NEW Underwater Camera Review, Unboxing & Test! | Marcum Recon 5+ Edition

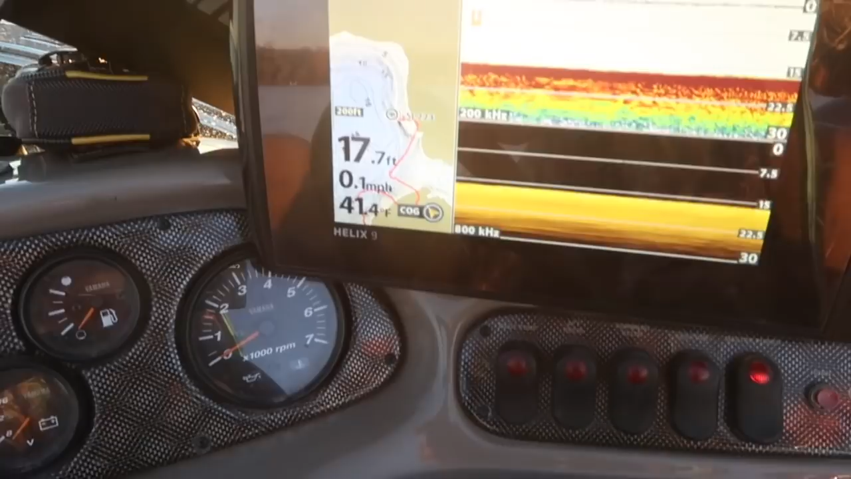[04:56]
On screen: depth 17.7 ft, water 41.4°F, speed 0.1 mph
I always like to use these three in conjunction, and it's definitely been dead for a while. So all these perch that I'm picking up near the bottom, I'm actually finding with the camera. I'm not even seeing on my sonar unit.
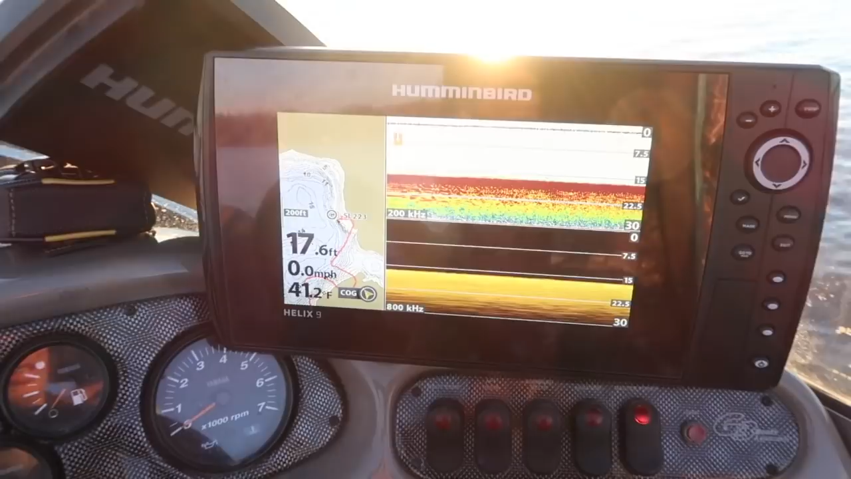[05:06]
On screen: depth 17.6 ft, water 41.2°F, speed 0.0 mph
Pretty cool. So here's the thing, like I can feel the taps like unbelievable off this rod, and traditionally I would assume that this would be walleye.